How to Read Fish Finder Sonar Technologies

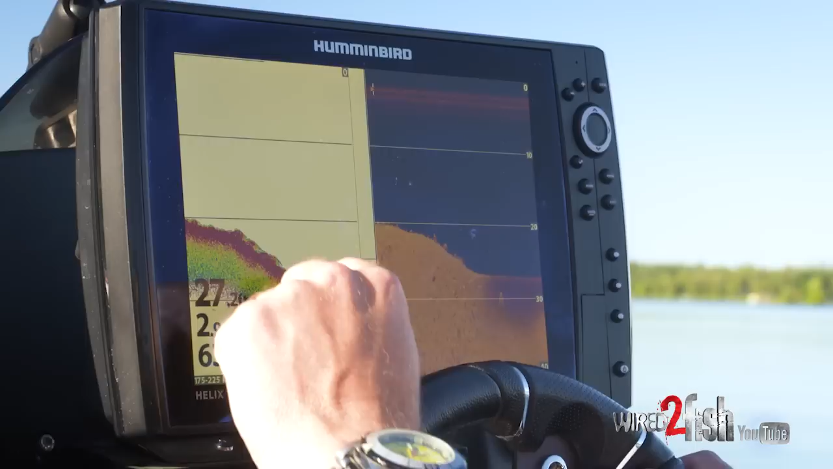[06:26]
and it thins out a little bit and you can see it thins out and it darkens up here it's a little softer bottom
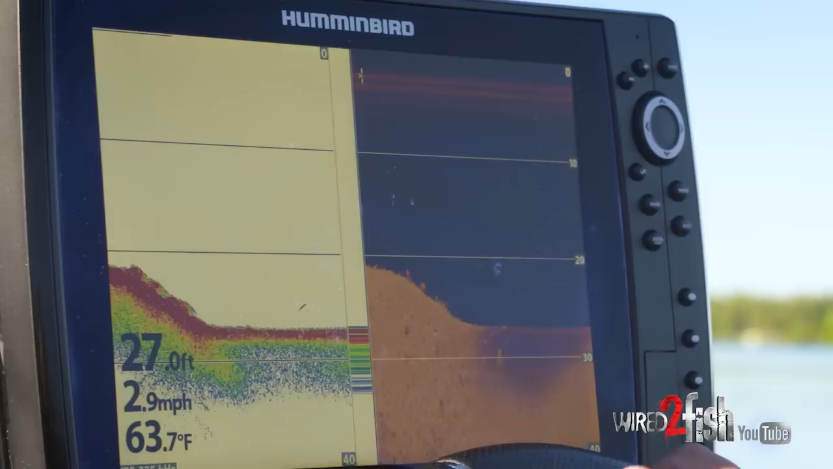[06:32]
On screen: depth 27.0 ft, water 63.7°F, speed 2.9 mph
piece and there's actually a fish hanging right out there in 26 feet of water the beauty of looking at
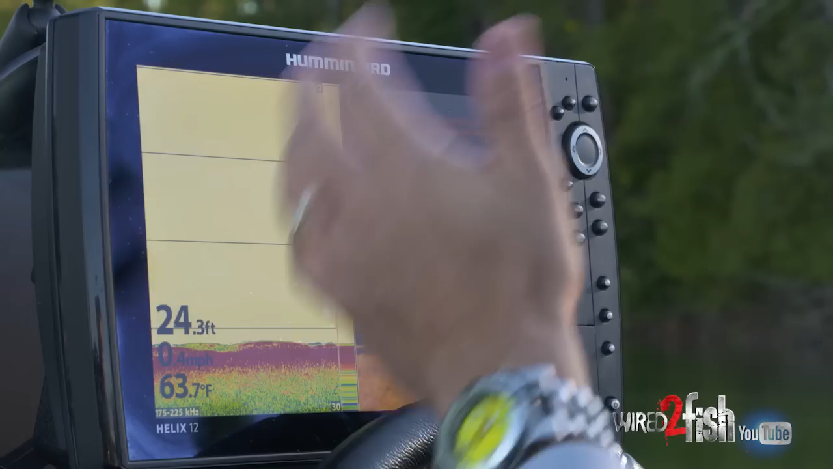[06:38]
On screen: depth 24.3 ft, water 63.7°F
2d sonar and down imaging at the same time sonar will give you some some really good general look at what the bottom is made
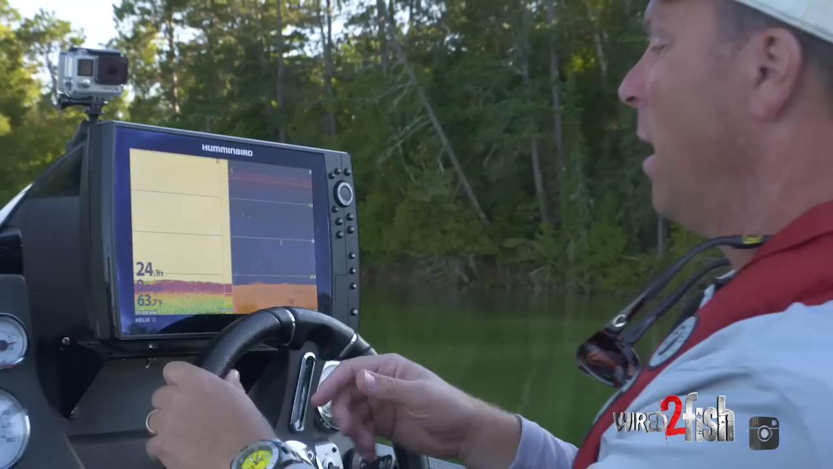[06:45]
of but the down imaging gives you incredible detail and it will show you every finger of a
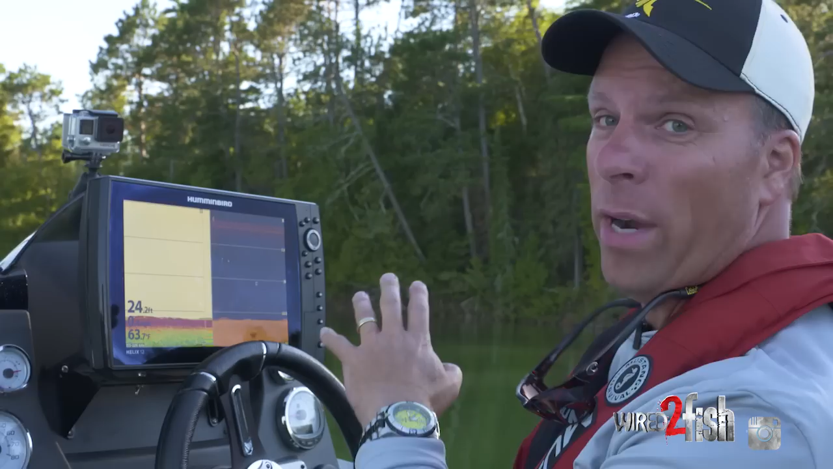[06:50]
On screen: depth 24.2 ft
branch underneath the water but looking at those side-by-side will help you in your brain build a better picture of what's going down below that's a perfect view of hard bottom and rocks you really can't see but I can see there's a rock there I can see there's rocks
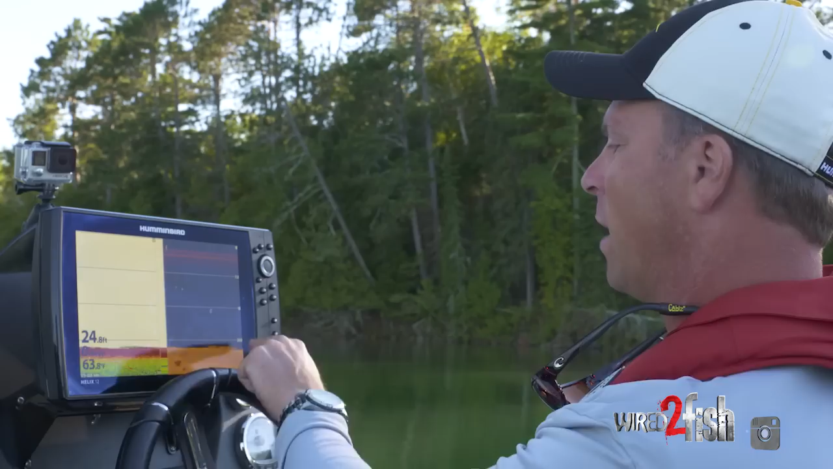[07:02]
there that just doesn't quite give you the definition that's really just because the physics of those two beams this one on the down imaging is kind of really thin and as we go over this area we'll put it back in gear
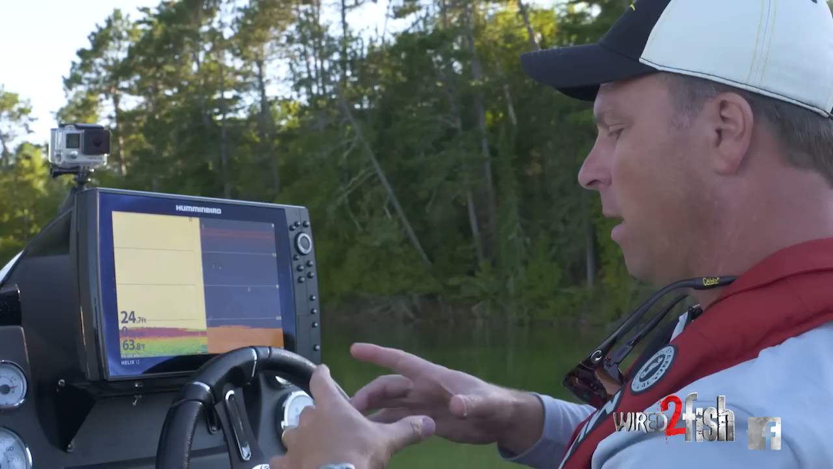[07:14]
it gives you a really wide beam and so that everything that we pass over you're kind of getting a pictorial
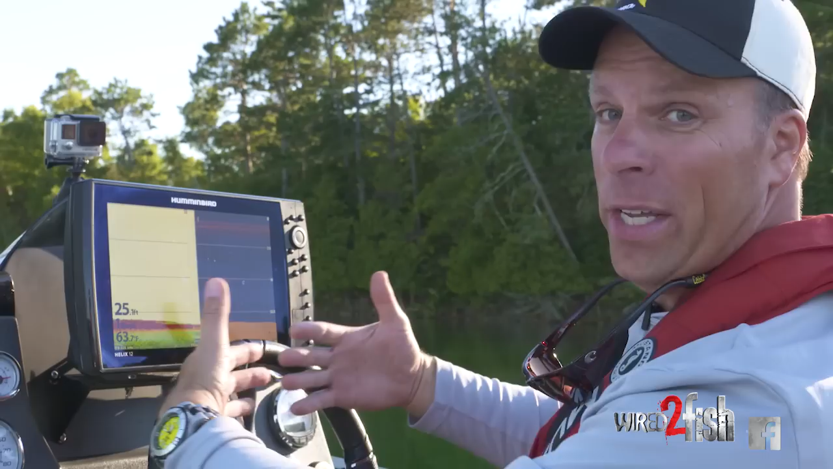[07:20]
history of everything we've the boats driven over right now the 2d sonar tells you the depth it will give you a hint there's a rock there but right there you can see the rock in plain detail and watch this you can see this transition zone on down imaging and 2d sonar you can see the hard return
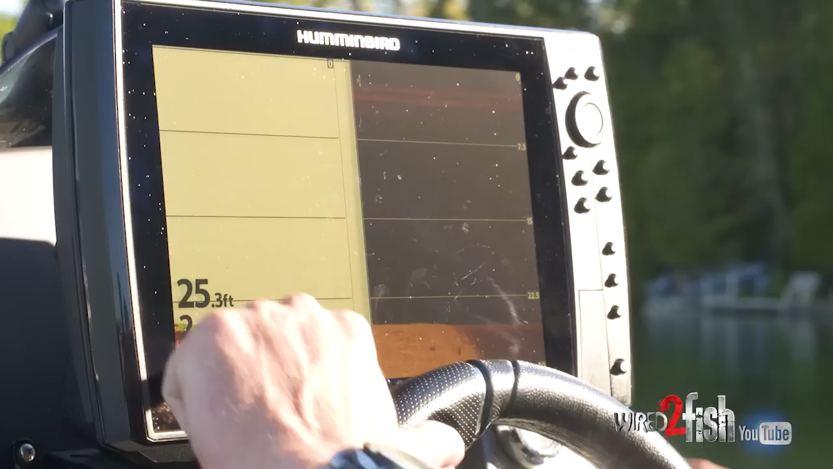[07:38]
On screen: depth 25.3 ft
and the hard return there kind of fade away and do the lake base and soft bottom was an angler those
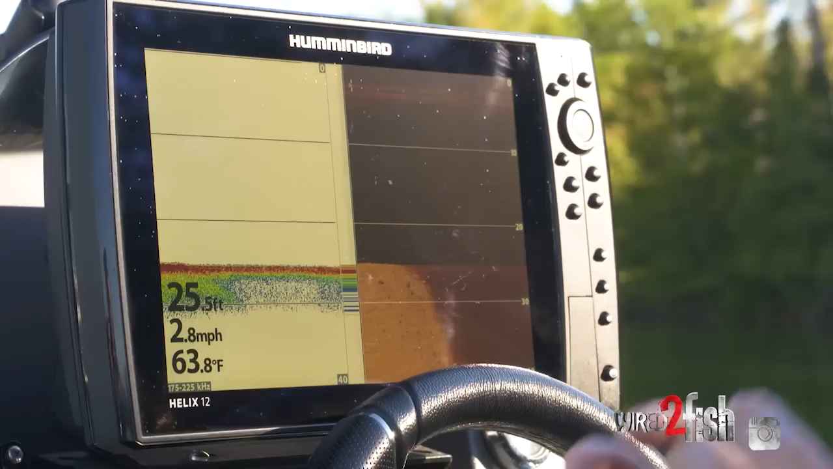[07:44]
On screen: depth 25.5 ft, water 63.8°F, speed 2.8 mph
are great places to follow along to drop way points and to find fish that are in transition so
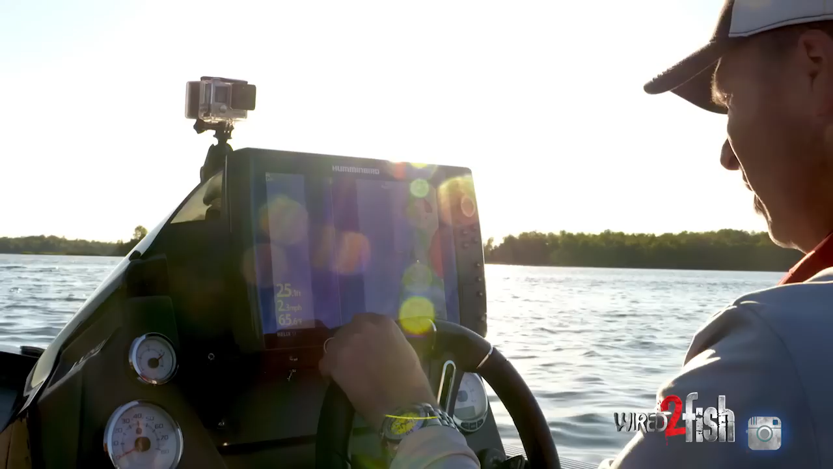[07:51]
on my lake master I got a series of humps here that go from hard to soft bottom and all kinds of stuff
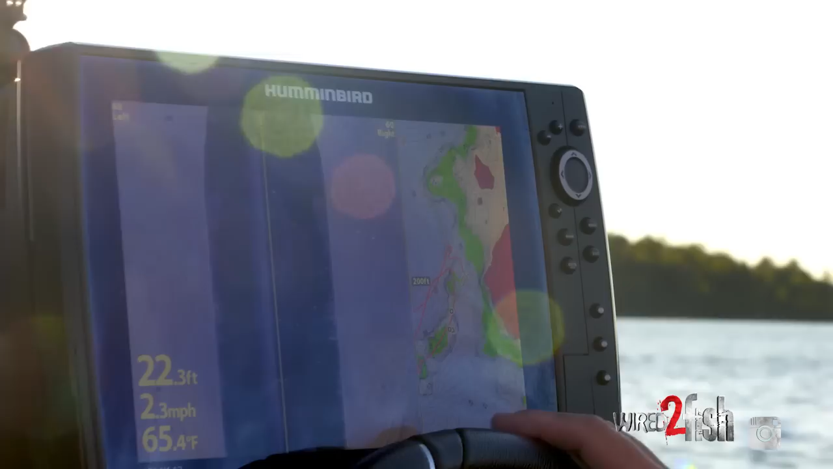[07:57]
On screen: depth 22.3 ft, water 65.4°F, speed 2.3 mph
happening down there I'm looking at the side imaging and I can actually see
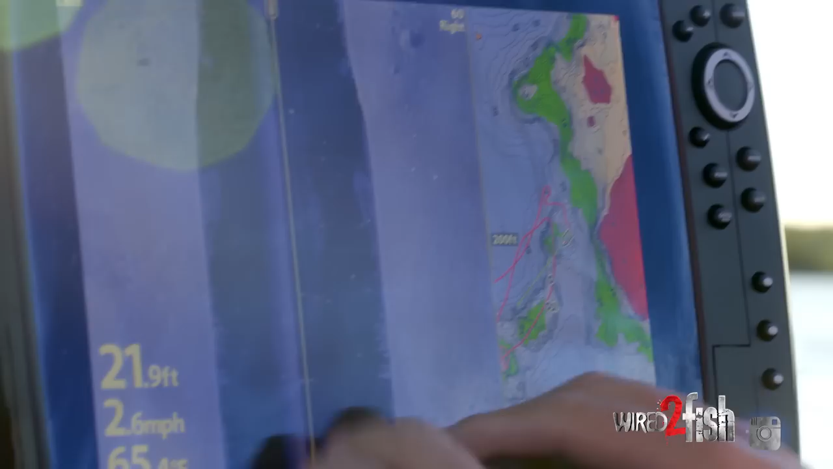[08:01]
On screen: depth 21.9 ft, speed 2.6 mph
some weeds which I think are weeds I see some boulders and I know what those look like no doubt but I'm gonna flip over through
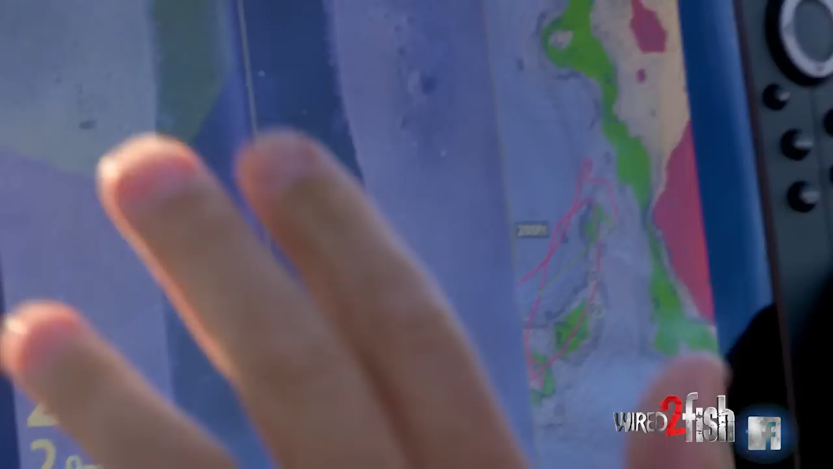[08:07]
some technologies here to help me get a better idea what's going on so I'm gonna start which is
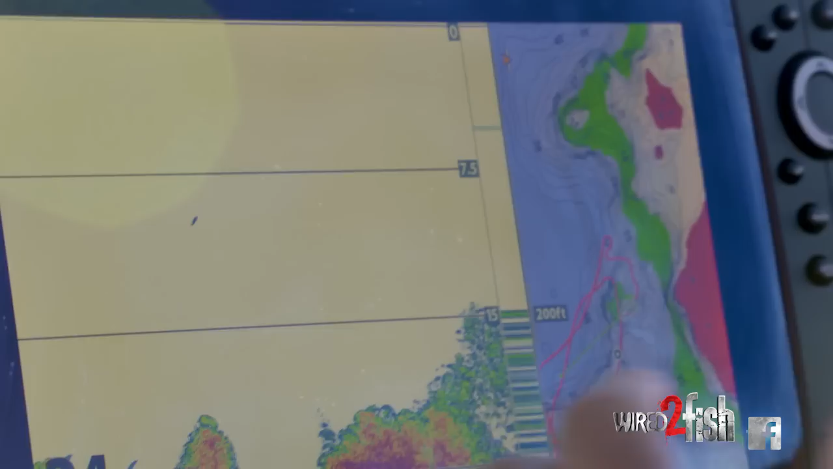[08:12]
conventional sonar and man you can see what happening it's all right there on the hard red line is the bottom and
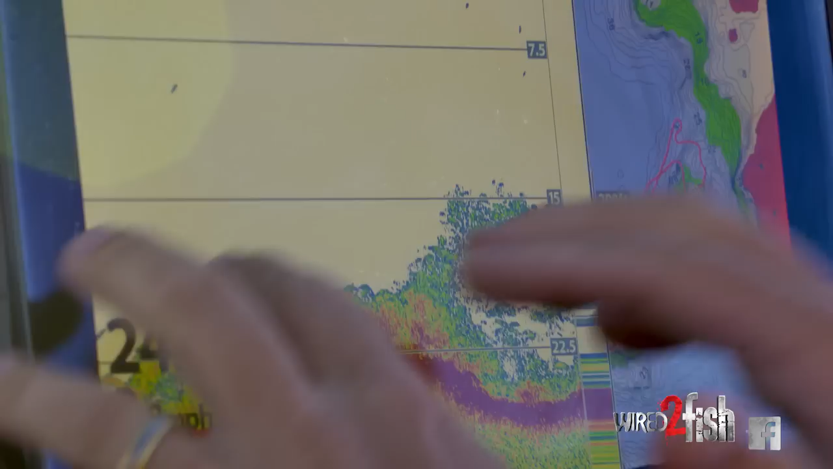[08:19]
those look like weeds I'm not really sure those look like bait fish but here's a really good way to tell if
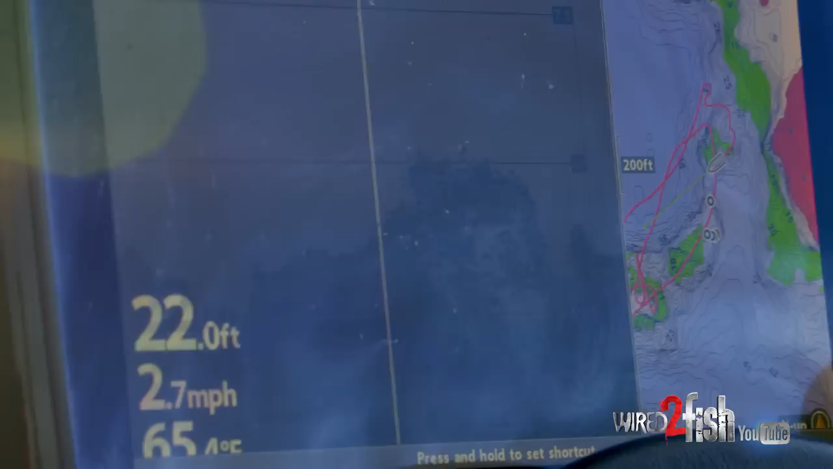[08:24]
On screen: depth 22.0 ft, speed 2.7 mph
you flip over to down imaging it will give
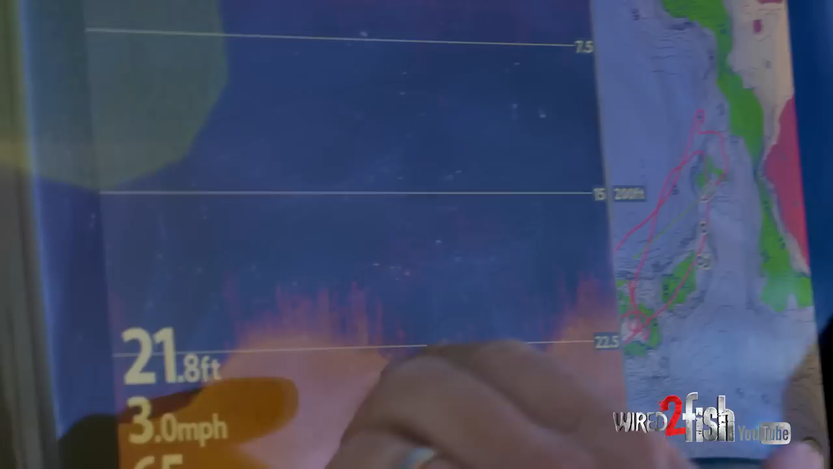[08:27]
On screen: depth 21.8 ft, speed 3.0 mph
you an eye oh there you go so right there you can see the stalks individual stalks of each weed on this transition and